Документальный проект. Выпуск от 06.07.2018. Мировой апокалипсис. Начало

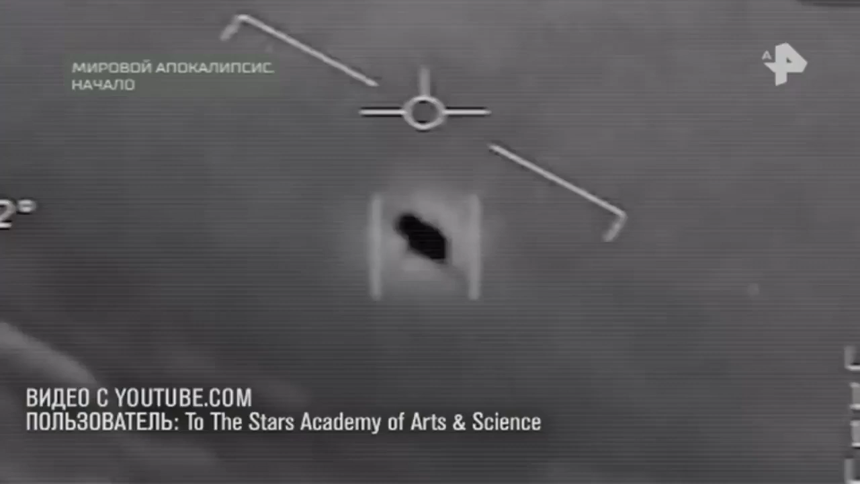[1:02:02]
Это чертов дрон, чувак. Господи. Она идет против ветра. Ветер запада, 120 узлов.
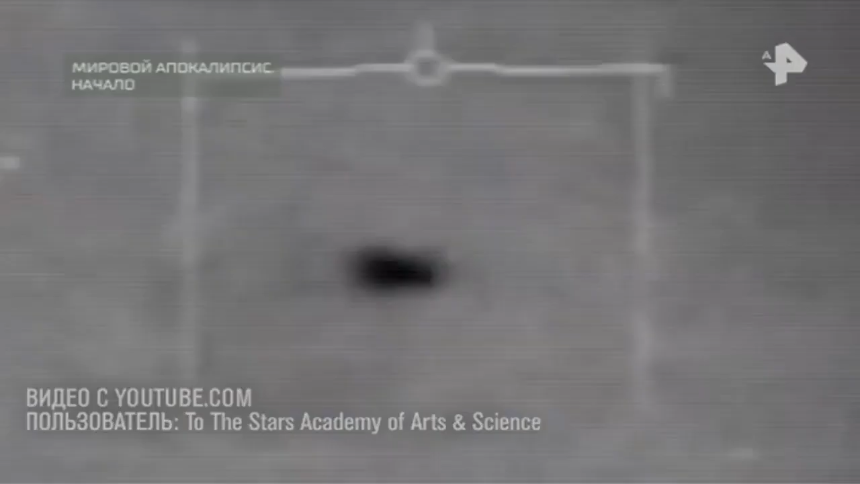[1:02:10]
Посмотри на эту штуковину, брат, она вращается.